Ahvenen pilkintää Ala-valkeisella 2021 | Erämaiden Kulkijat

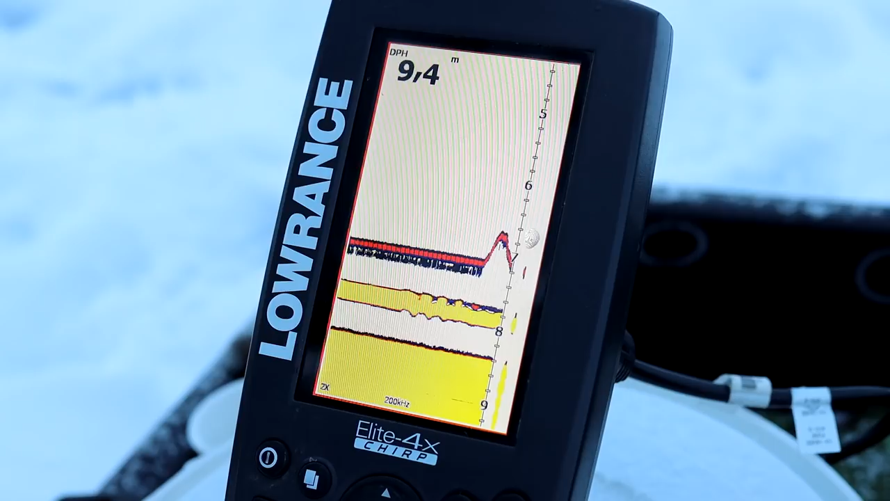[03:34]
On screen: depth 9.4 m
Isoakana on. Nyt on Tomi paksua viivaan, voin kertoa. Ihan oikeesti. Tämä on isompi kalajo.
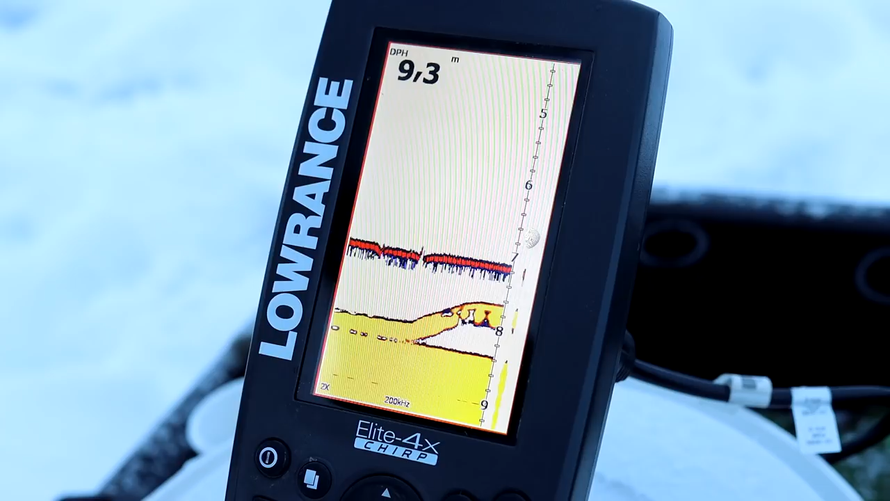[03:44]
On screen: depth 9.3 m
Josta mä vaan ottan kiinni. Nyt se on kiinni. Tomi! Nyt on hyvä kalaa.